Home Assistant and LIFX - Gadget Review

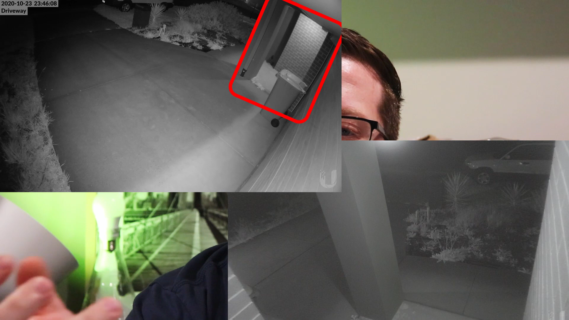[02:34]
And I'll overlay some example footage from the driveway and the front door that I took last night where you can see the difference between the light being on and off and even some of the different infrared levels. And you can see how much of a difference having that infrared light on versus off makes.